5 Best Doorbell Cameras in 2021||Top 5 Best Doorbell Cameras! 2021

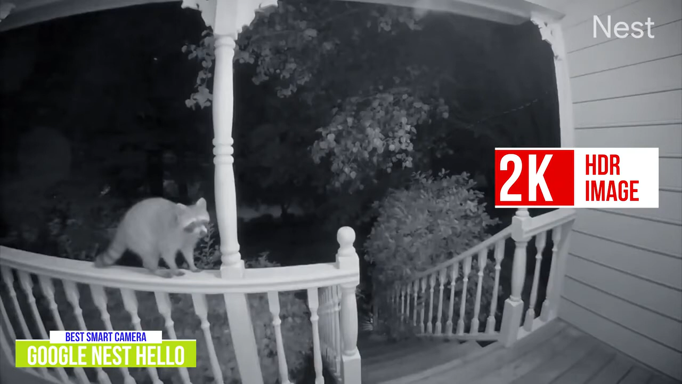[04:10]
But just remember, the quality, smoothness, and resolution of the video will depend on the speed of your home Wi-Fi. You can select from three levels of quality, but it does get trickier to pick out people's faces at lower resolutions.